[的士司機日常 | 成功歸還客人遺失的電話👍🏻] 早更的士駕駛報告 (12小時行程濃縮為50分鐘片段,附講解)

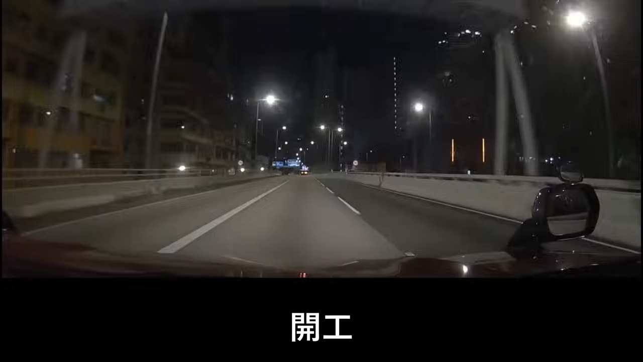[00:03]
咁今日咧就一开工，荃湾都系冇客啦。咁啊出咗嚟旺角呢边啦，嚟到塘尾道，咁啊行翻 typical 嘅路线啦，塘尾道、窝打路道、砵兰街。但系呢一个时候咧，啱啱过咗个上桥嘅时候咧，先接到个客人咧系去裕国金，系喺裕国金峰嘅。
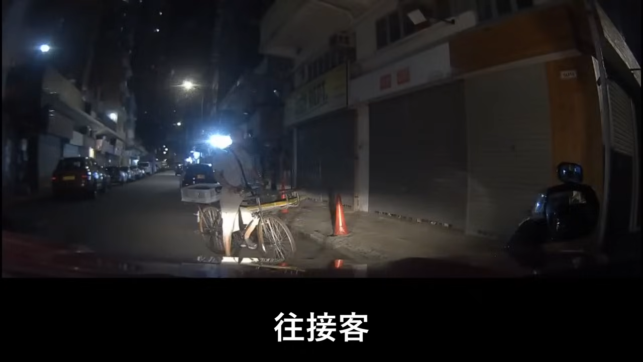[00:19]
咁就而家咧就要过去啦。
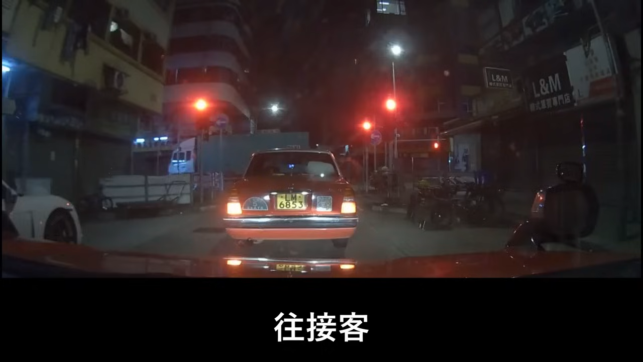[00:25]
好，咁而家咧就。呢度要兜翻出去咧，就系去翻头先个上桥位嘅位置嘅。
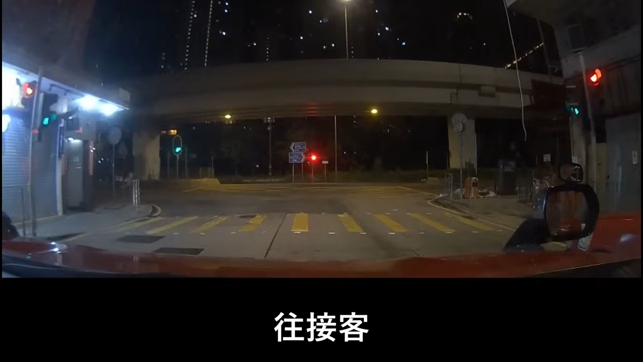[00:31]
好，咁而家转左，然后咧就直去，然之后咧落咗桥就转右嘅吓，转右，然之后咧再转右嘅吓。咁啊 ，sorry， 头先系讲错咗，睇翻个裕金国风嘅，我成日讲错裕国金风，
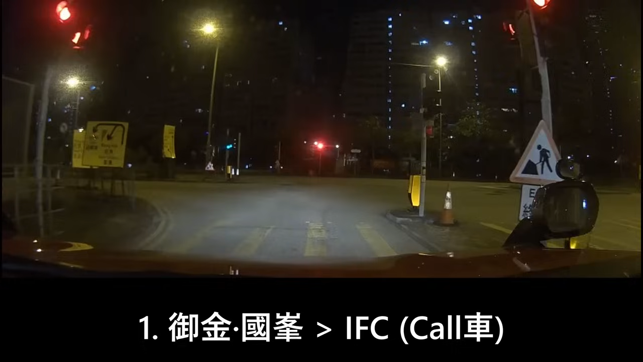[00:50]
因为我觉得裕金国风好似有啲唔系好顺口啊。不过我会改，我去改翻口噶啦吓。咁就係裕金国风去呢一个 IFC 嘅吓，咁即係一开关就过海啦，咁啊都 OK 啊吓，咁啊有下 OK 㗎啦其实啊。咁啊之前有好几次啊，朝头早即係正常朝头早都应该会有少少客啩，但兜嚟兜去都冇客嘅情况都有出现过，咁其实而家有客就 OK 啦，